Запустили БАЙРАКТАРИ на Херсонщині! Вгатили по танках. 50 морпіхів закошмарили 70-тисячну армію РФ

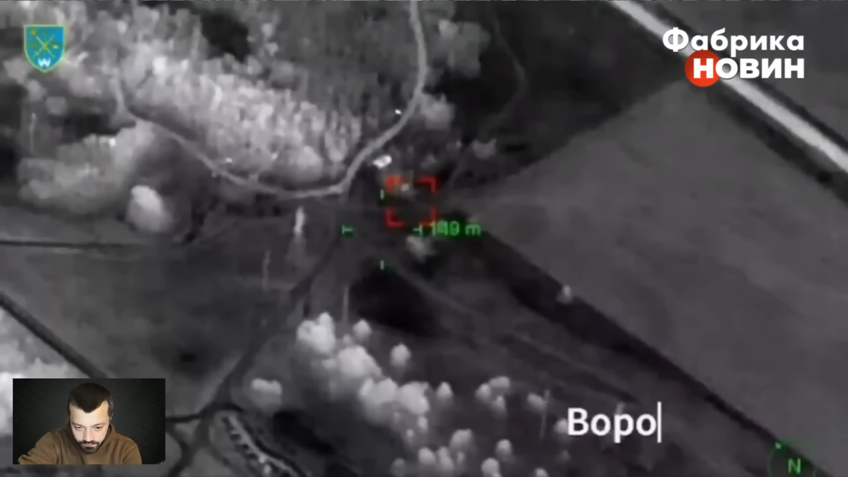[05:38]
Потім наступний епізод роботи байрактара по ворожому танку Т-82, тобто не безпосередньо байрактар по ньому працює, а він коригує вогонь нашої артилерії по російському танку.
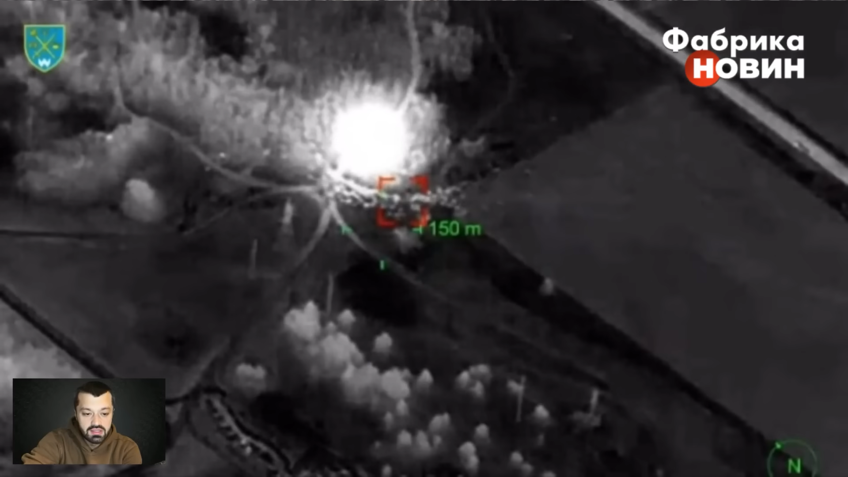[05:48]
Ну і третій епізод – це буде вогонь по російському катеру,
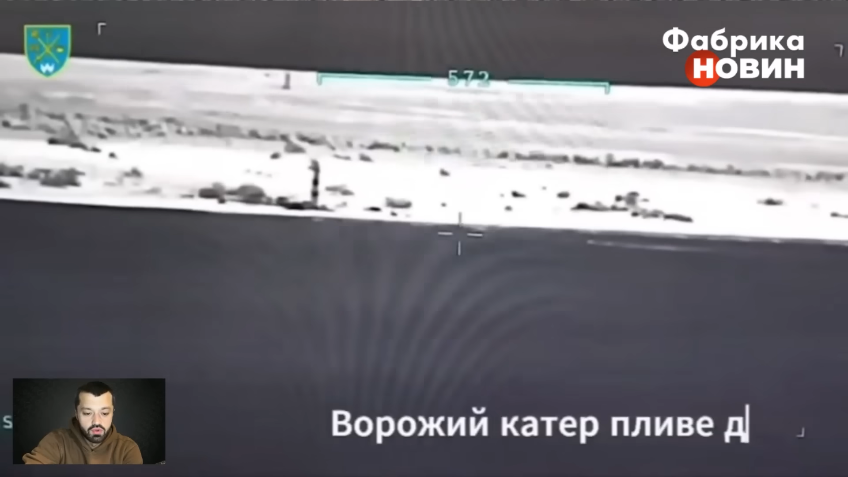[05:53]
який намагався плисти до берега, от тут так його поганенько видно, але, слухайте, вже як маємо, в таких умовах все це відбувається, все це працює.
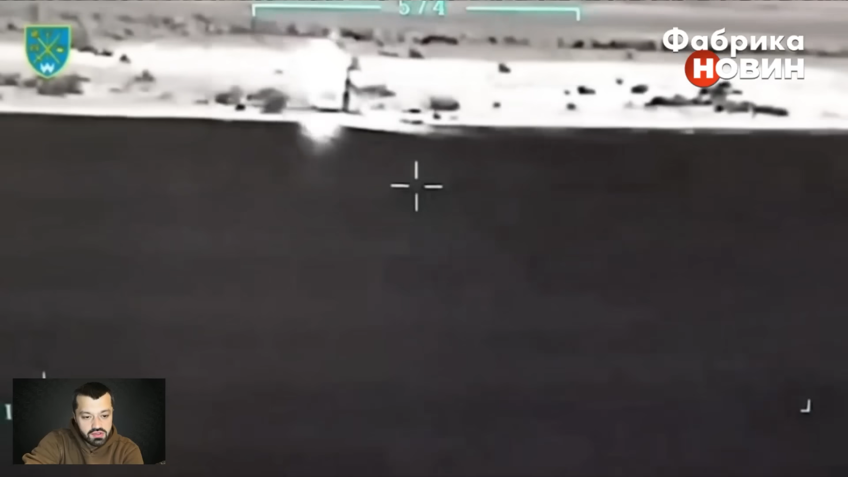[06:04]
Вназагалі складається враження, що це в районі Кінбурдської косилисті враження відбулося по ворожому катеру,